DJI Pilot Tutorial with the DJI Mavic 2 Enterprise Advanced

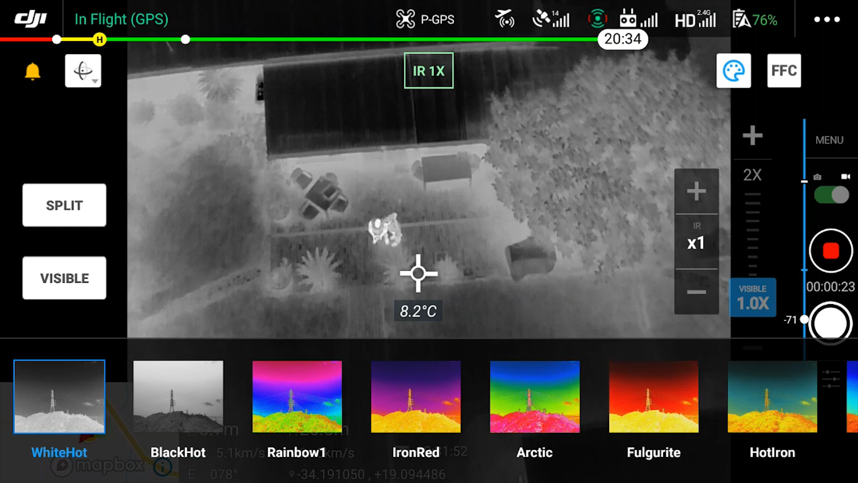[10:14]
On screen: spot 8.2°C
different view or perspective of the temperature or the landscape in front of you i personally like black hot and white hot the most but if you start going through the different
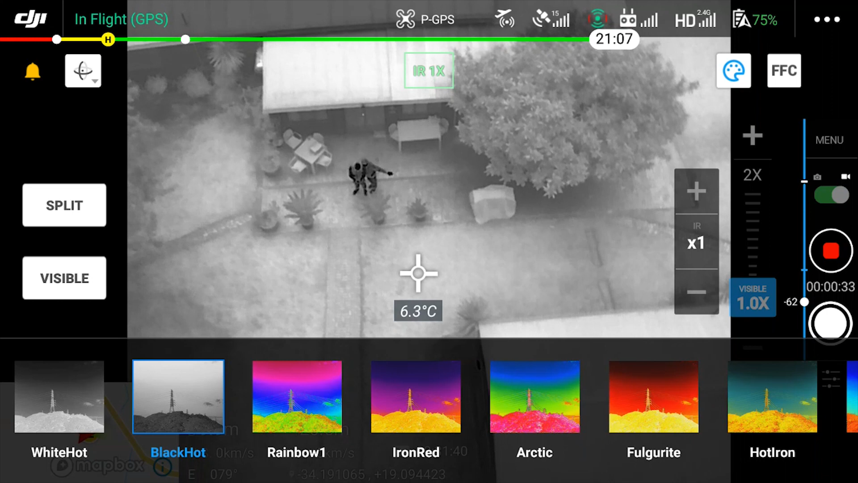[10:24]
On screen: spot 6.3°C
color palette options you're going to see that each of them is going to have a place as they will provide different information according to whoever is using the drone's needs
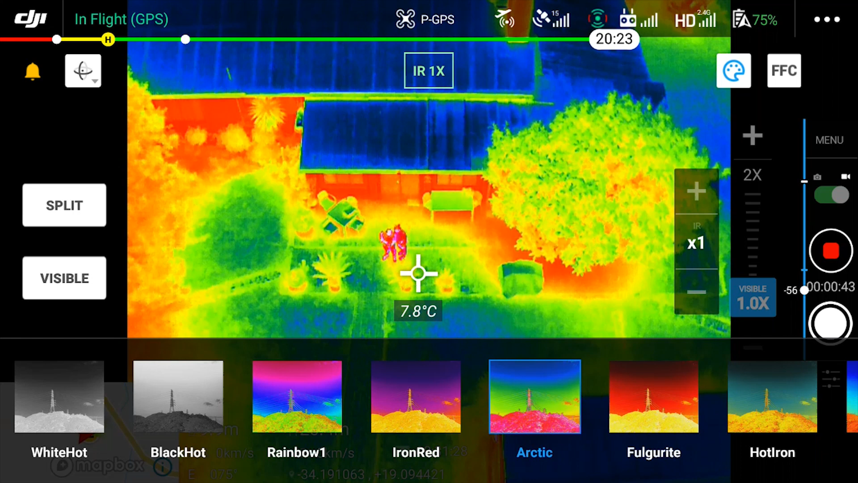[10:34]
On screen: spot 7.8°C
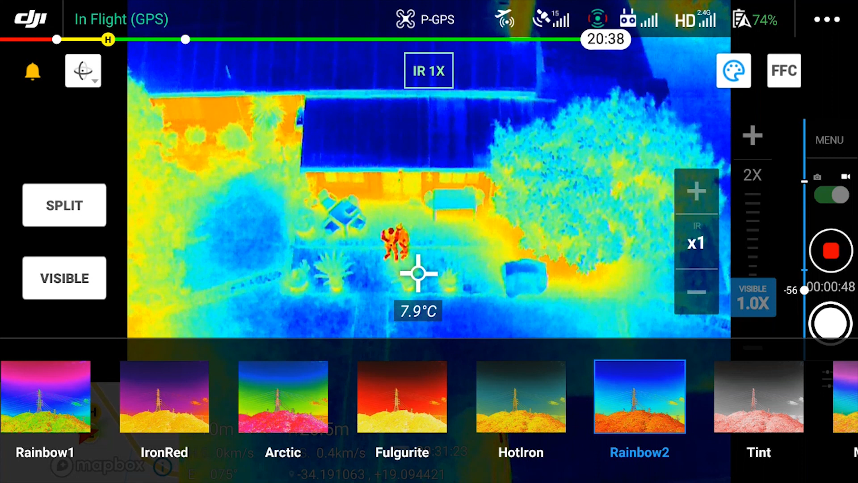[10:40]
On screen: spot 7.9°C
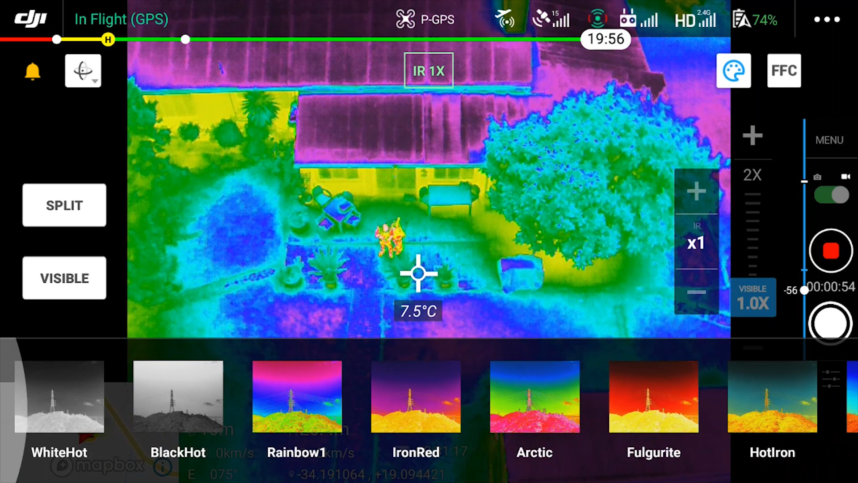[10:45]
On screen: spot 7.5°C
like i said my personal favorite is the white light option so i'll switch back to that
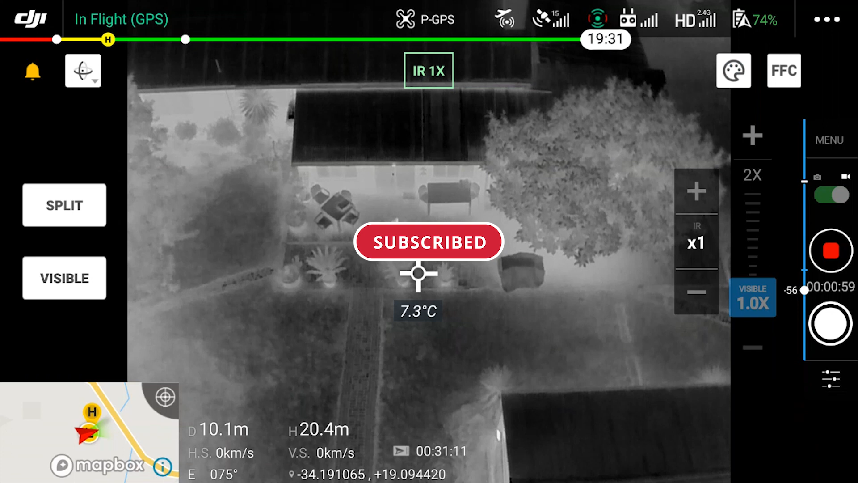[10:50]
On screen: spot 7.3°C
one and i'll gain some altitude i think to around about 30 meters just to take a view of what is going on on the screen so you can view and see a bit more what's going on while people are walking around on the screen now just for some extra useful information if you don't know this already like i said if you are used to go for app the screen in the menu items would look very familiar but if you look at the top left you can see it says in flight gps if it's green it's good to fly you've got a gps
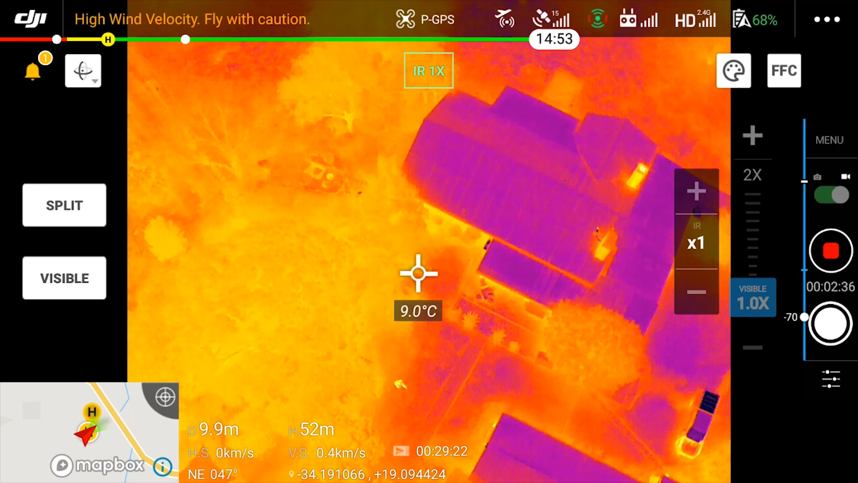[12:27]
On screen: spot 9.0°C
signal they are typically running in hand in hand but if you lose controller signal the